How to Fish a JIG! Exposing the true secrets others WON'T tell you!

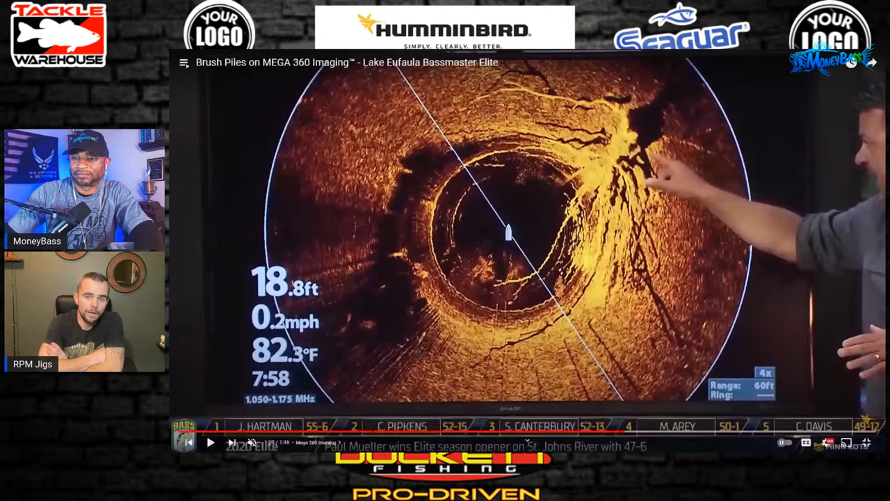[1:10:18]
On screen: depth 18.8 ft, water 82.3°F, speed 0.2 mph
So you're looking at pretty lethargic fish. And I mean, I'm torn.
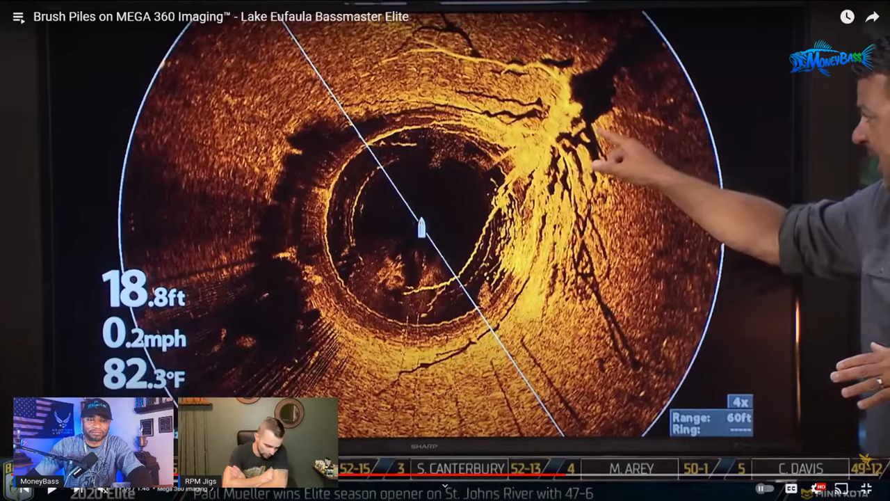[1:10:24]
On screen: depth 18.8 ft, water 82.3°F, speed 0.2 mph
I have a couple different things that I would do. I'd certainly probably start with either a buzz bait or one of these. And I know it's not a jig, so go ahead and don't hate me. All right. Okay.
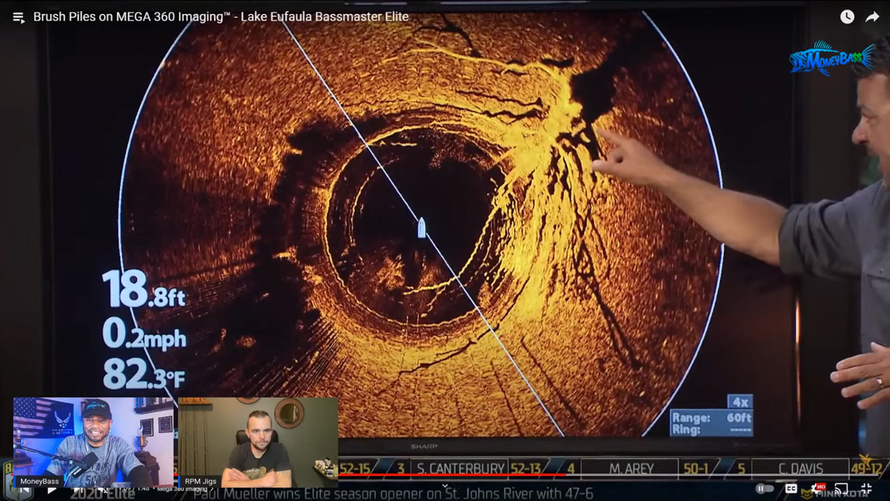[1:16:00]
On screen: depth 18.8 ft, water 82.3°F, speed 0.2 mph
So what you're seeing that they're showing you is kind of what I was seeing at the time. And that's how I was fishing it. All right, so let's go ahead and take a look and see what some of the guys are saying in the live stream. Let me just go ahead and pull this back up here real quick. All right, so we have, let me see, who is this?